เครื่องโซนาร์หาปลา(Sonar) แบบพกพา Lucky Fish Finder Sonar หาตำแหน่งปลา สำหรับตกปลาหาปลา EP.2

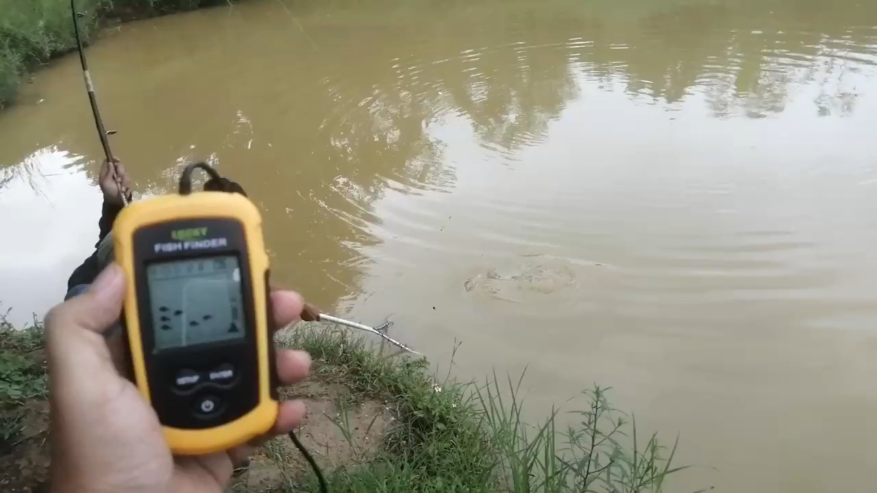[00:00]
ไปปลา แล้ว นี่ โอ้ ตัว ใหญ่ ด้วย ครับ นี่ นี่ นะ ครับ
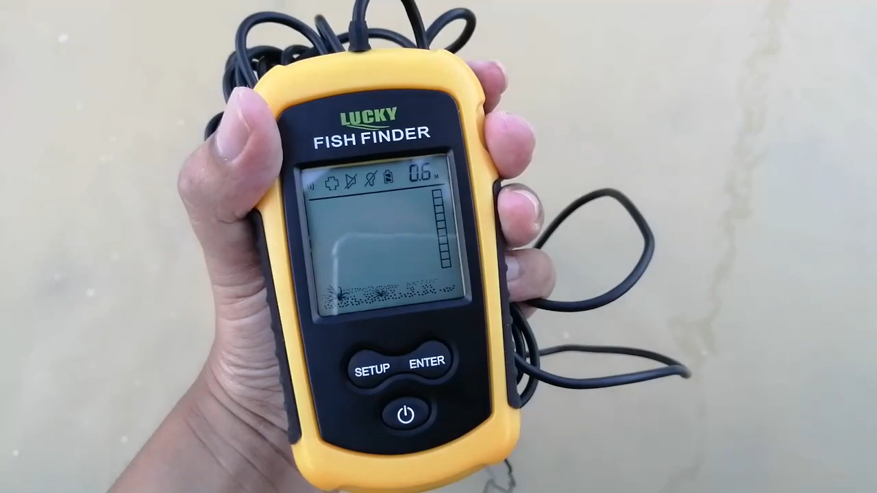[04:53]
เรา ใช้ zoanernaharapara นะครับ ว่าเป็นอย่างบ้าง นะครับ ตรงนี้ บ้านมาแล้วนะครับต่อเจอหินอ่ะหินบริเวณ 0.
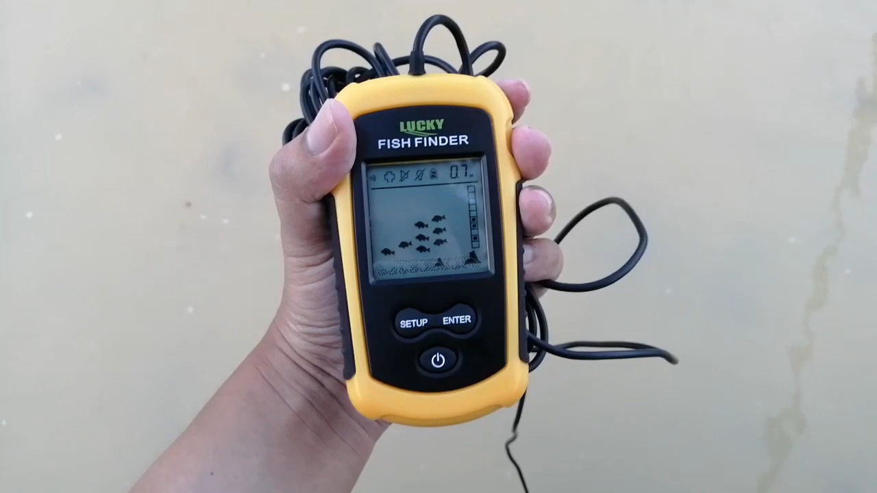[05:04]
7 เมตรนะครับปลาปลาแว่กว่าให้ผ่านนะครับคุณดูมีปลาอยู่นะครับปลาทดสอบมันเป็นโซน่าของจริงนะครับตัวนี้อ่ะถ้าสมมติว่าคุณไม่ใส่มันก็ไม่ขึ้นนะครับ